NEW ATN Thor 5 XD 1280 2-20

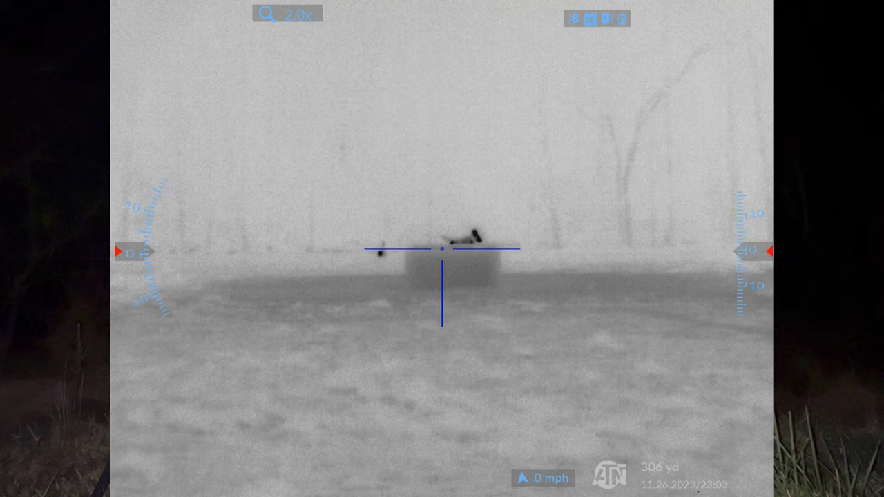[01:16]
I didn't close my bolt the whole way. I snuck down over here in this other field and had a coyote come up.
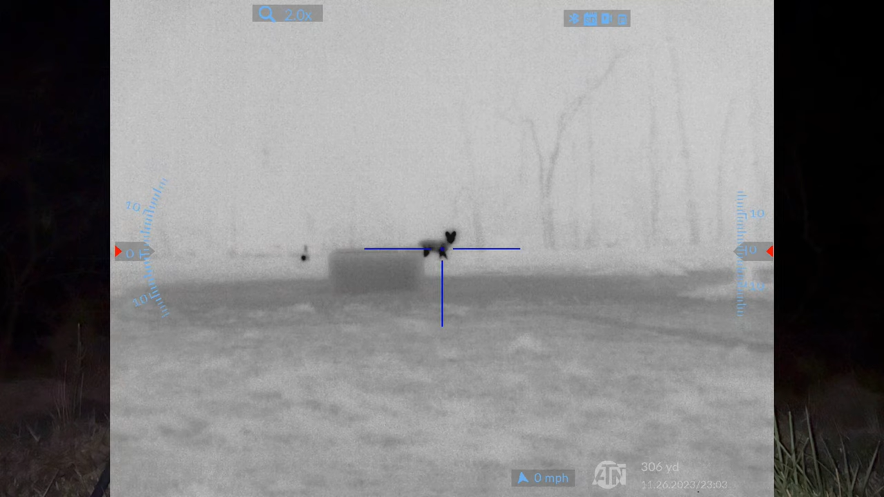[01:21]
He's seen me in the full moon, seen me. I took the shot, but my bolt wasn't closed the whole way.
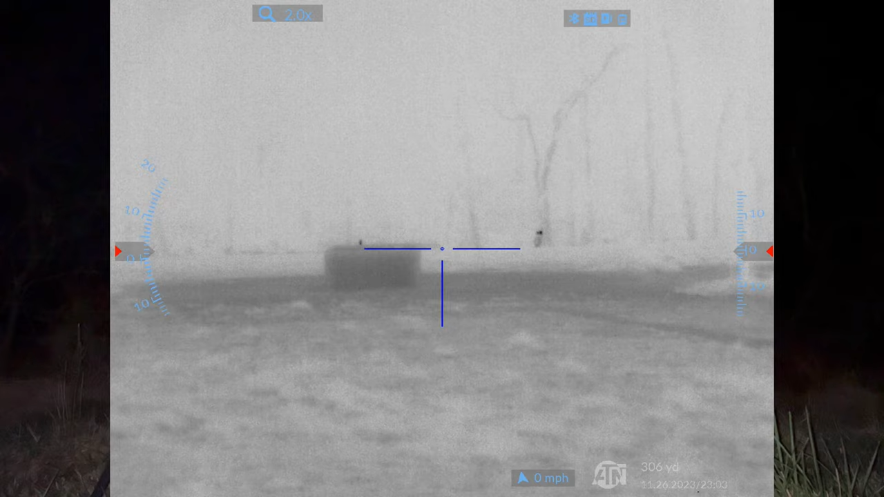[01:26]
Click, and that coyote took off.
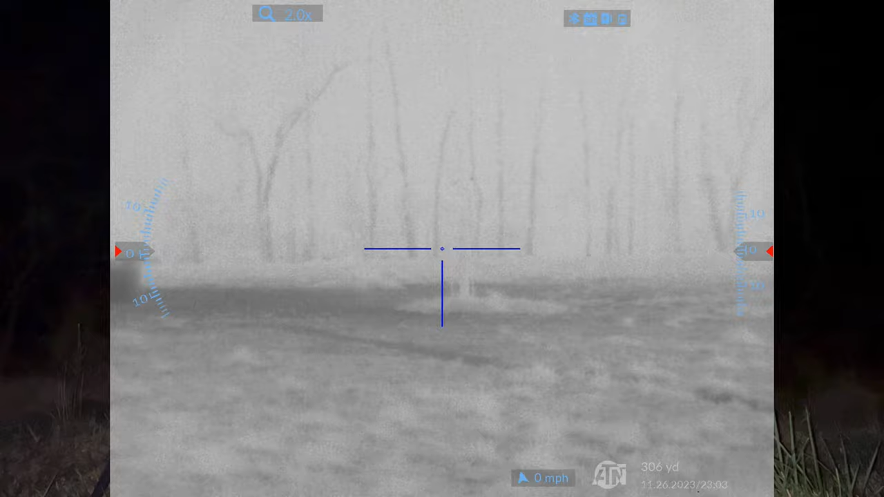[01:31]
So I came back here on a really nice thermal night, nice and cold. That's the coyote I was after. Pulled in here nice and early, I think about 6:30.
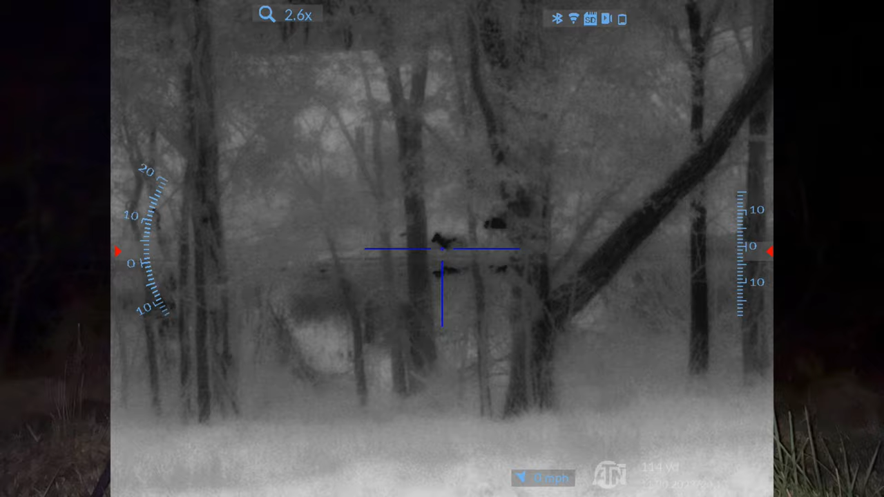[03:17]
You know, I got video of them smelling. They could smell any danger coming this way. Anything coming this way and is going to be into the lake.
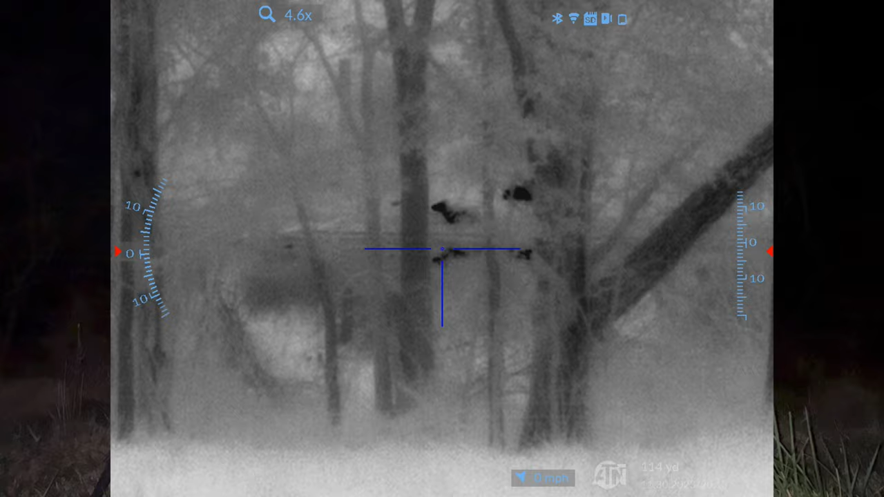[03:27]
And I'm sliding up nice and close, and she catches me.
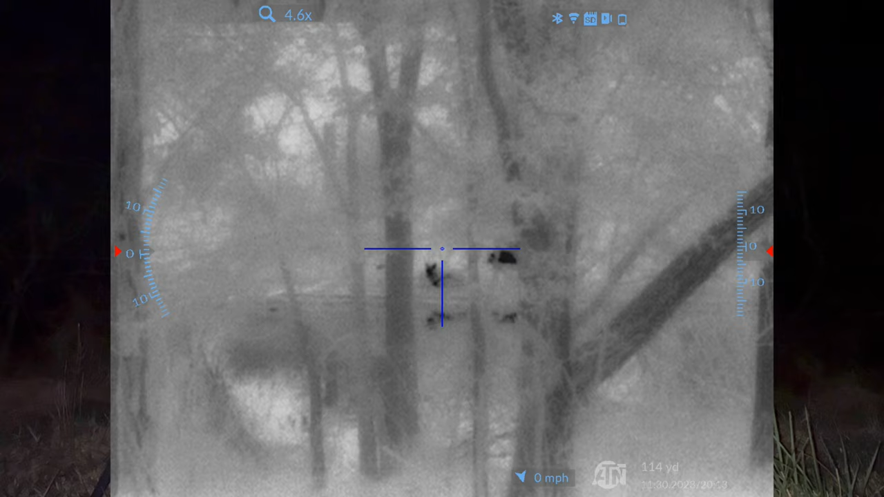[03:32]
Catches me moving, doesn't know exactly what I am, gets up, move, bam, drop her right on the shoreline here, right on this shoreline.